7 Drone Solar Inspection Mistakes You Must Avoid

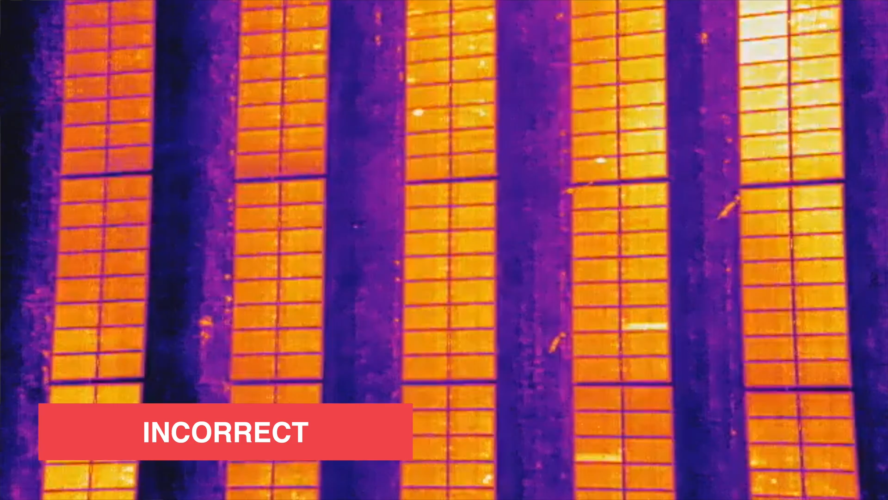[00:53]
However, you can deviate up to 20 degrees if you are experiencing bad glare.
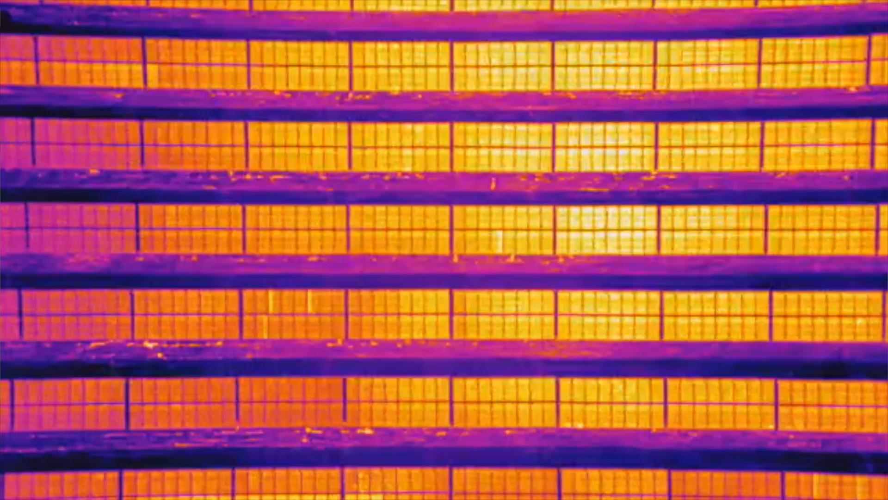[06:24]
but the biggest mistake I see is people calculate their altitude at AGL or above ground level. This is incorrect as the altitudes are based from the surface of the panels, not the ground.
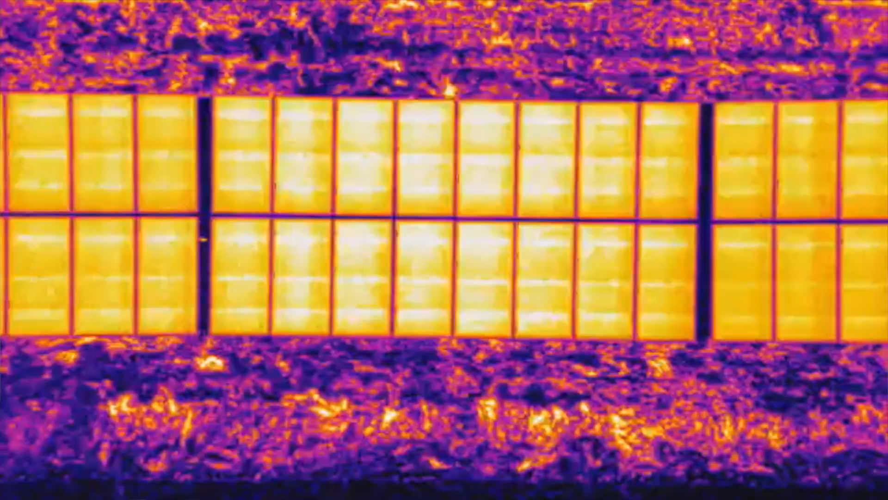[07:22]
So knowing what GSD is required for the flight is another important step you
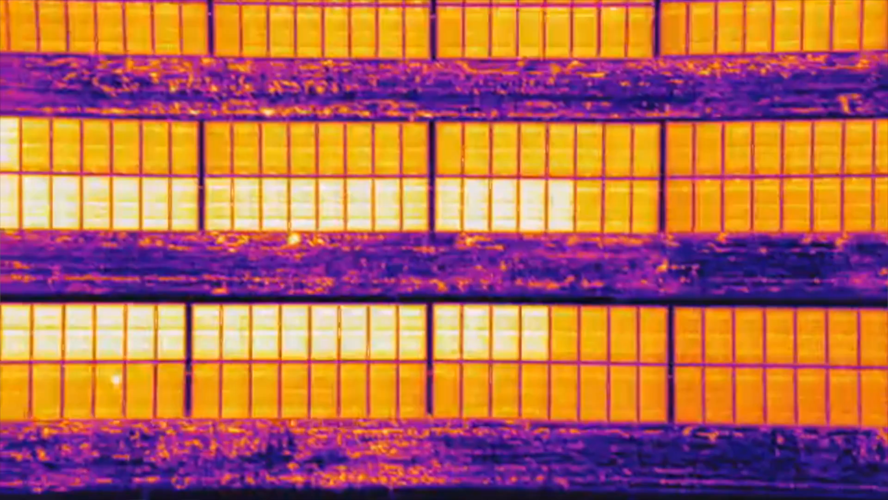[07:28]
must understand to avoid any data quality mistakes.